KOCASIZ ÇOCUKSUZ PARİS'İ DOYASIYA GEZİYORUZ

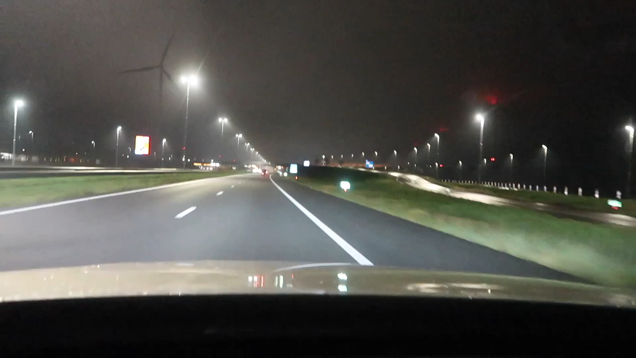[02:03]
Evet, Belçika'ya girdik. Evet. Şimdi yollar bozulacak. Belçika'nın yolları çok kötü.
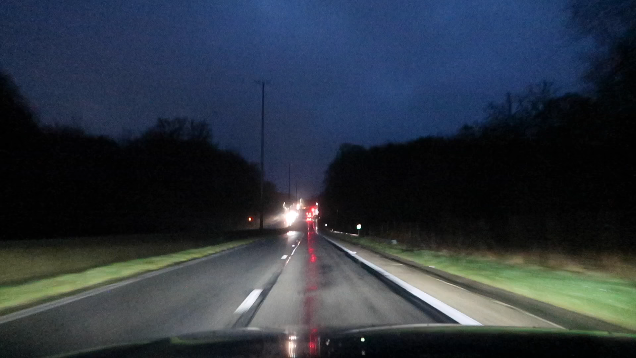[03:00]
Belçika'dayız. Saat 8 ama hala daha hava karanlık. O yüzden hani bizi çeksen bizi pek göremeyeceksiniz bu karanlıkta. Arabanın içi karanlık olduğu için. Ama hala Belçika'dayız. Pazar sabah olduğu için büyük ihtimalle yollar sakin.